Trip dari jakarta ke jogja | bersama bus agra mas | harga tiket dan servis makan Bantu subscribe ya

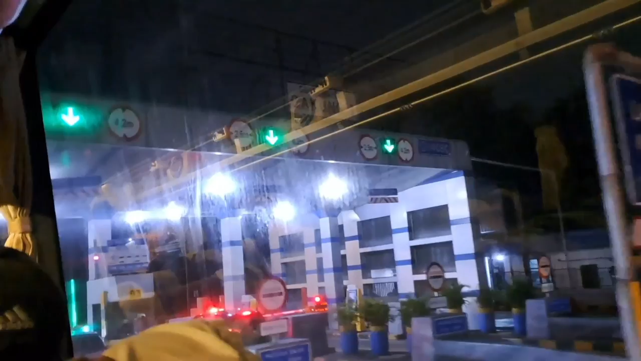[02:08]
Setelah beberapa puluh menit di perjalanan, akhirnya bus yang kami naiki masuk ke gerbang tol Cakung.